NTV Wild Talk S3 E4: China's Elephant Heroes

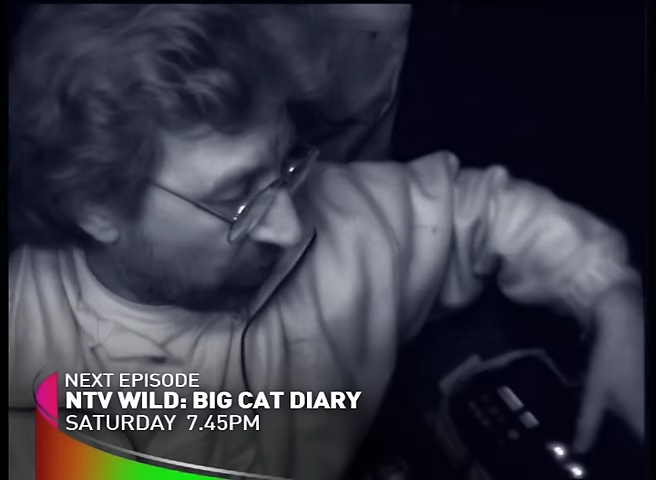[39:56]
Using infrared lights, cameras and viewing equipment, we've been able to watch absolutely natural behavior in complete darkness.
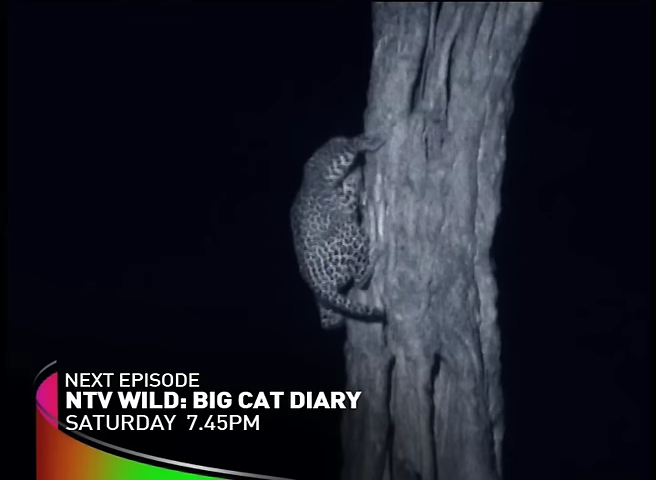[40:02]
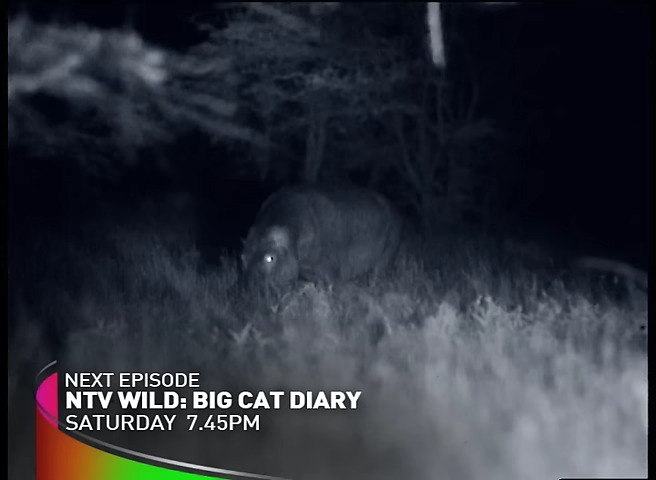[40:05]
And it's not just the cats we've been seeing. An extraordinary range of creatures are out and about during the hours of darkness,
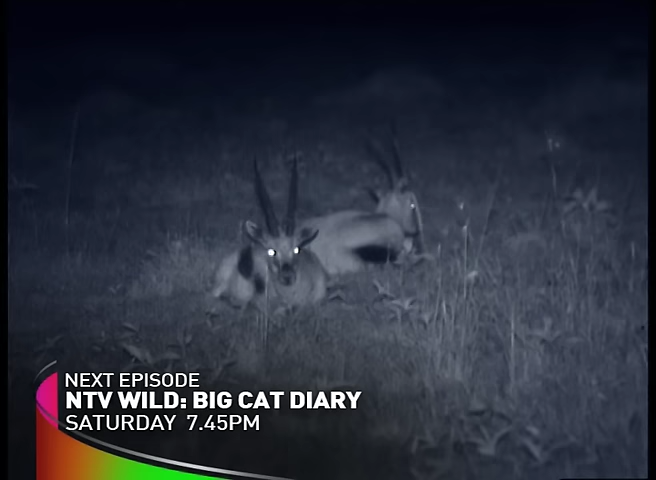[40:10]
providing us with rarely seen moments from the African night.
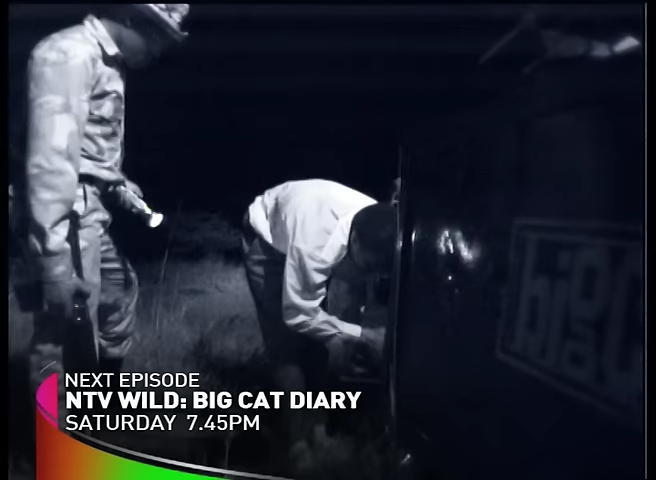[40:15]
It's far from a simple task. Driving by infrared light makes spotting deep mud holes challenging in the extreme.
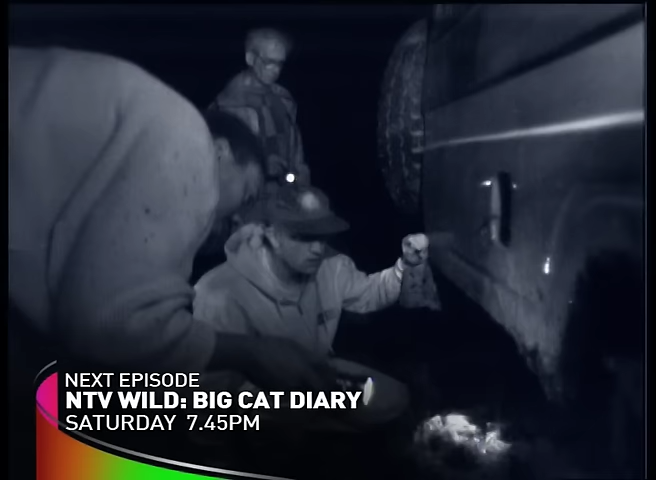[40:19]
But the unique view this approach provides makes it worthwhile.